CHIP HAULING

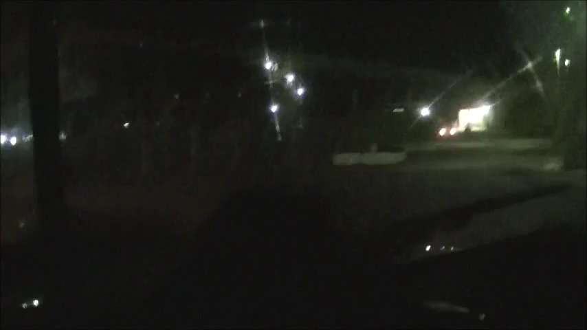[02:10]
Just driving up to the dumper, the loader over there. Pretty rough yard. About that. That's the portable dumper. Usually I have to go there, but today the guy, the security guy told me that I can use the main dumper tonight.
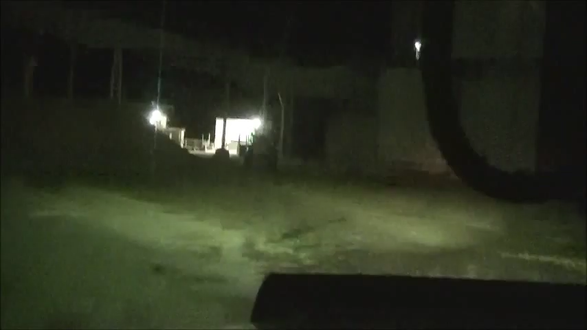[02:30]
Since, because the stock tone is pretty high, as you can see. But it's got a pretty big hole behind it. So I can use the main dumper tonight. So let's see how this goes.